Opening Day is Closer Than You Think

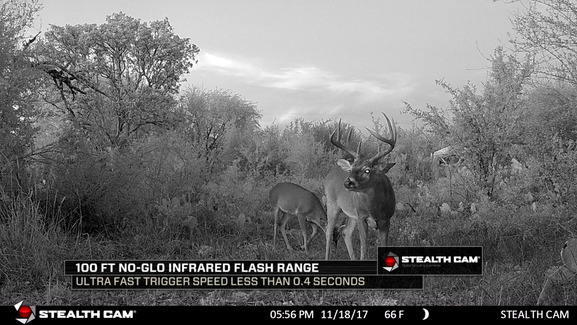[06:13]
People trying to study deer that have been taken in the background, for instance, a doe walks by, the camera triggers, but there's a big buck several yards,